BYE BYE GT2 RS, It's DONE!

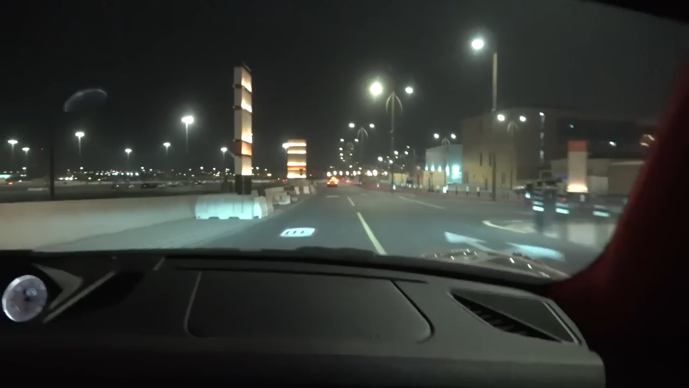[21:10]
Got to hope there are no random Dubai-style speed bumps anywhere. Like this. We can get over that, but slow and steady. And then go. One of the funny things while we do this and pass various cars and whatever else is